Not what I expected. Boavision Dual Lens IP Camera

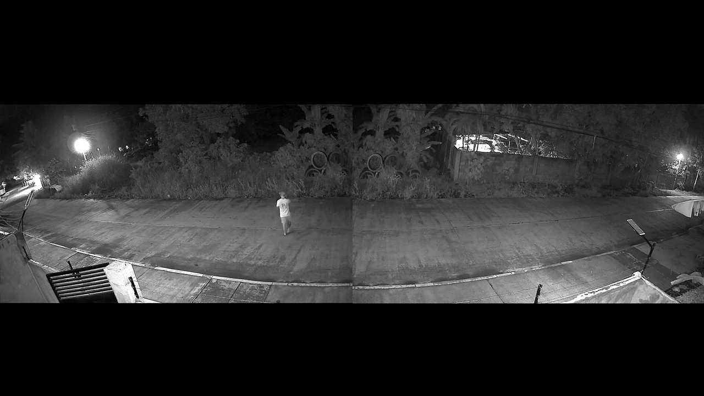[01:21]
And I've got good experience before with BoaVision cameras. But I really can't recommend this camera so I will just keep this video short. I mean what is the point having a security camera if you can't even identify someone. Or even see what's going on. Anyway guys, happy holidays and hopefully you will have a wonderful 2023. See you in the next video.